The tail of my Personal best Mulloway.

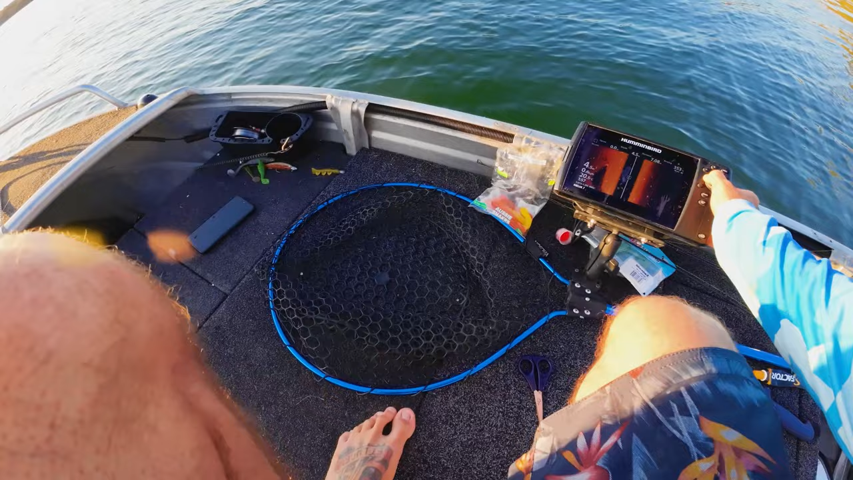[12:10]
Right at the end of the reef, yeah. Yeah, look at them. They're fish, man.